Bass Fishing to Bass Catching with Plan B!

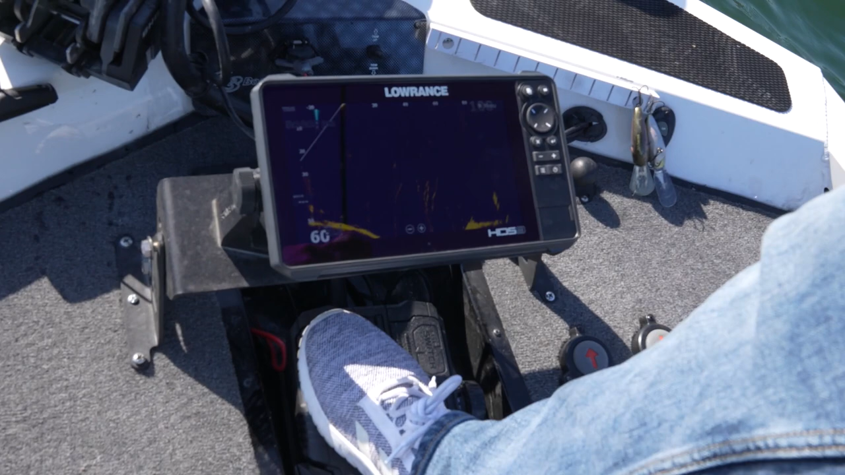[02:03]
That's the thing that sucks about this is you get to see all those times where these fish are on top of you and just about to eat and then don't.
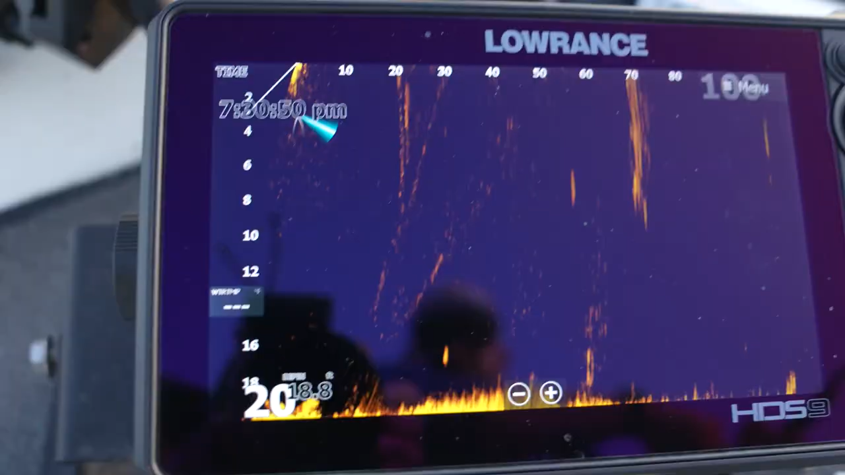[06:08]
Okay, guys, so we got a couple fish on the bottom here.
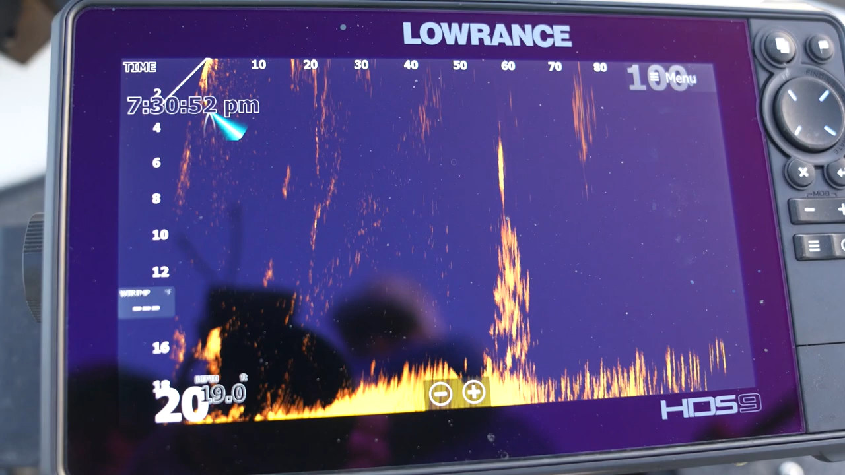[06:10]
I'm trying to work this jerkbait over the top of them. Should be coming in pretty soon. The fish looks like it's coming off the bottom on us. Yep, he's on me. You guys see that?
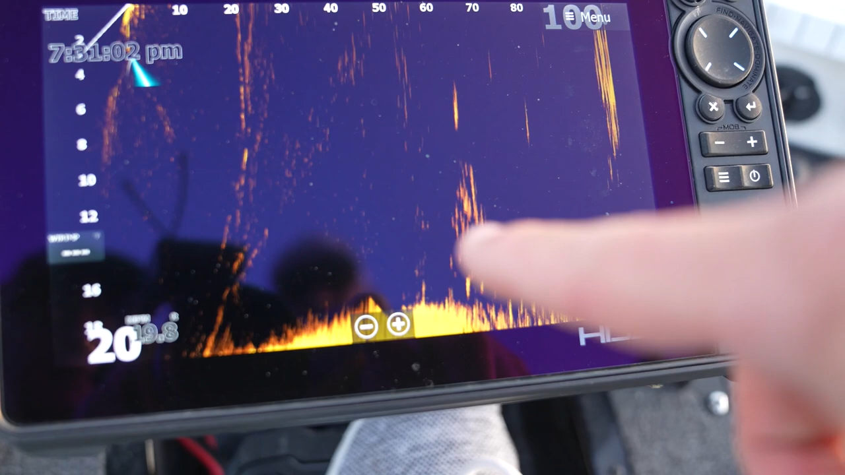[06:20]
It's hard to see, but he's on the jerkbait.
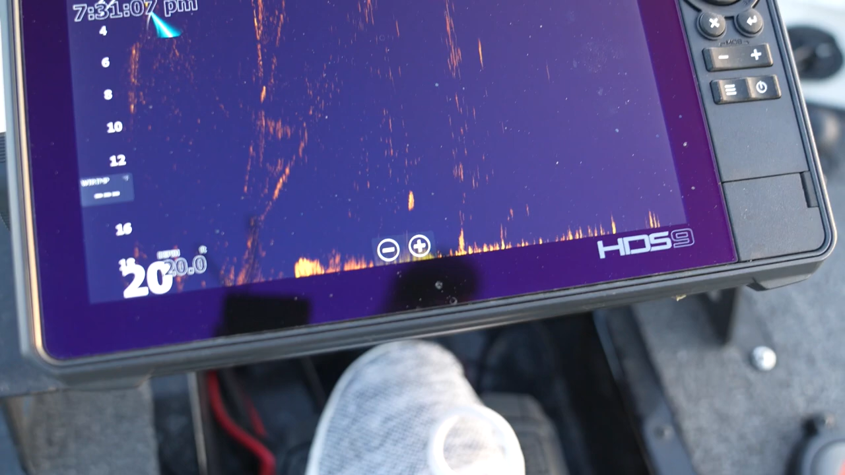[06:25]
So you got to really... There's a bigger fish back there, too. Oh, he's shooting up. See that? Oh, here they come. No, tell me how fun that is. You don't need it. You don't need it. They don't always... They don't... I mean, they're... See, I'm working it. Come on. Gotta stay on them. Now they're going down. Look, they're still on it.
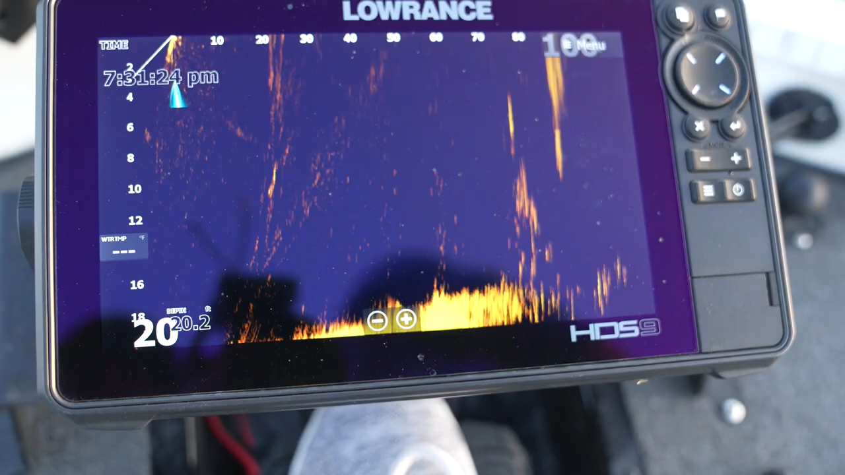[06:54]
On screen: depth 20.2 ft
There he is. It's just a bunch of two, three pound largemouth right here.
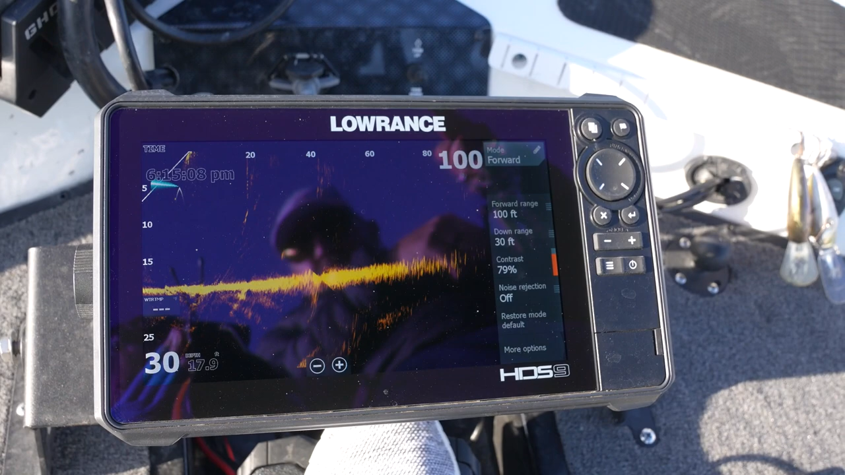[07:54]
and mostly I use it deep, but I haven't had it for a full spring. I got this boat mid-summer last year.
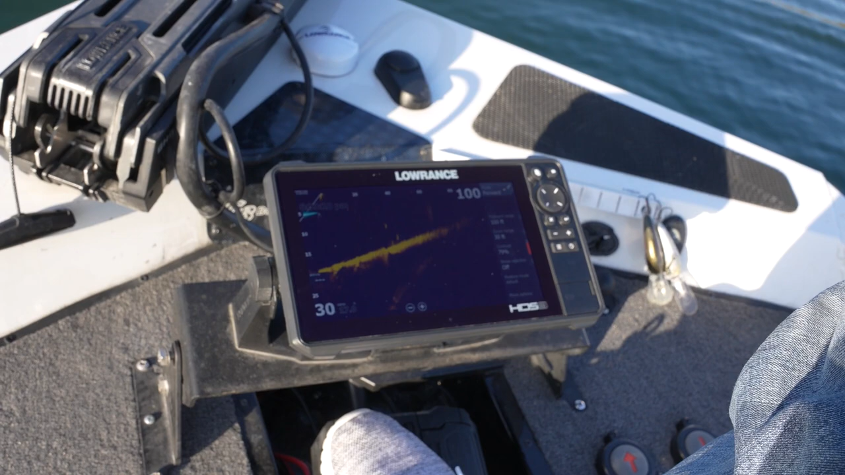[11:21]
Paused. Off it. A couple more below him. Oh. Now I'm off it. Oh. There's a pile of fish there. Come up and get it.
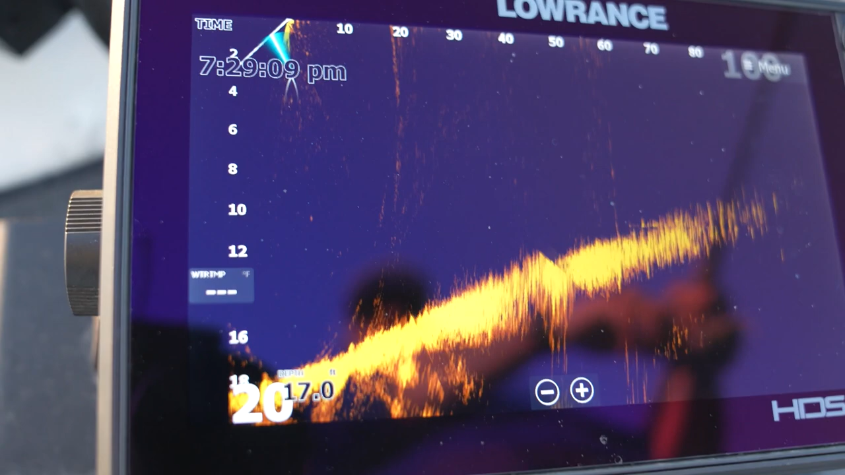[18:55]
I'm gonna try it's really hard thing to film
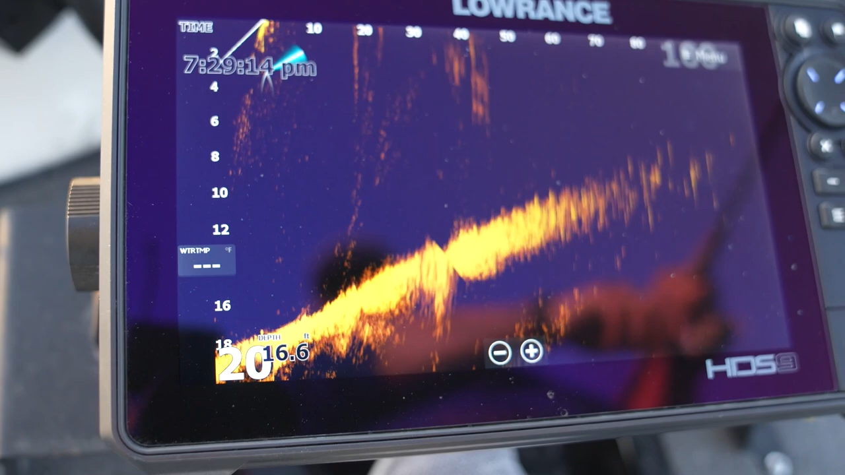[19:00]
I mean this cone guys on active target it's 12 oh there's
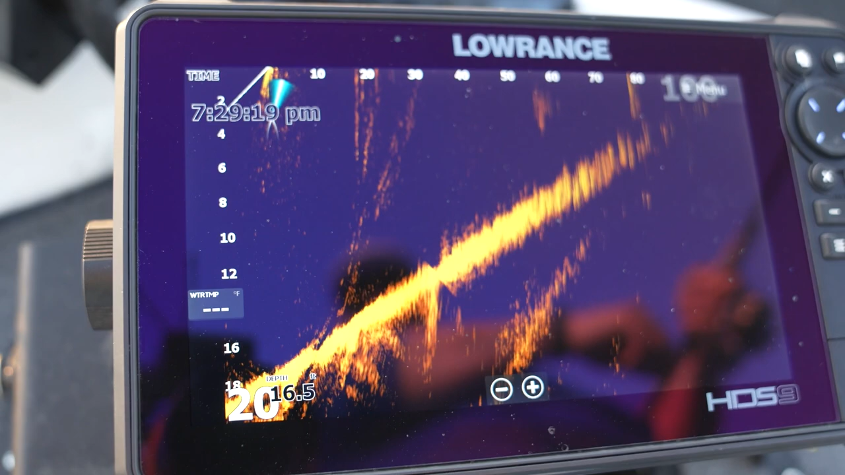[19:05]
a fish on it you see that right there two of them
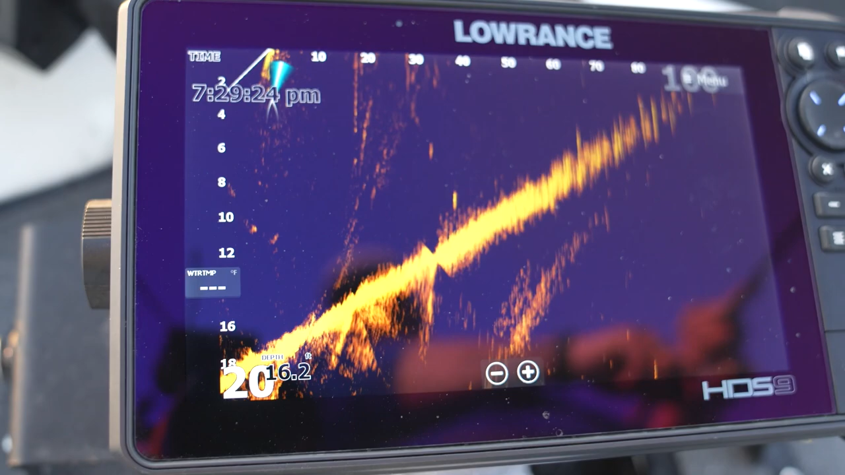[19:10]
oh shooting up shooting
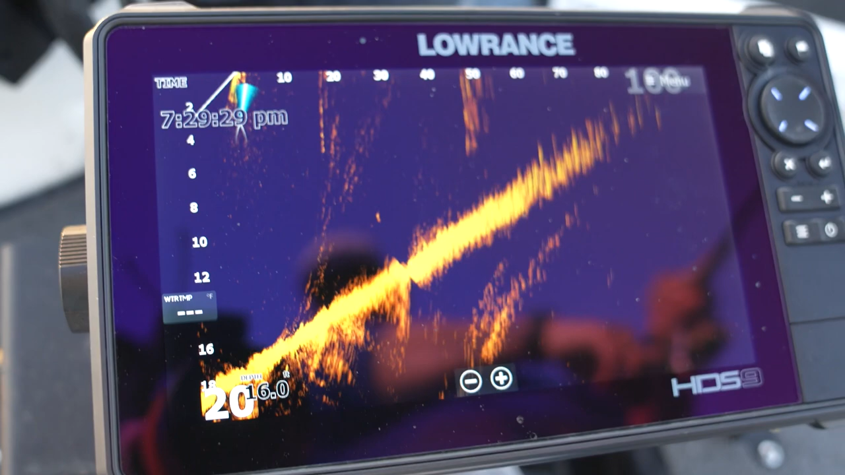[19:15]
up eat it oh
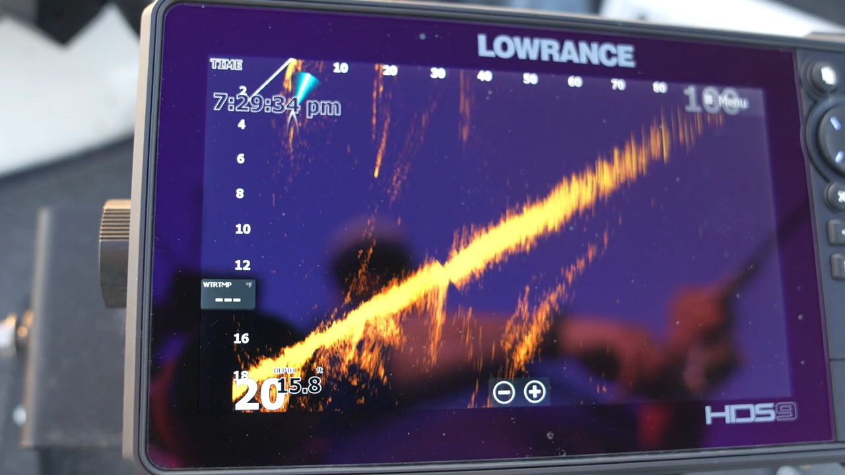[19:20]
they didn't want it hope he's on it oh it's a nice fish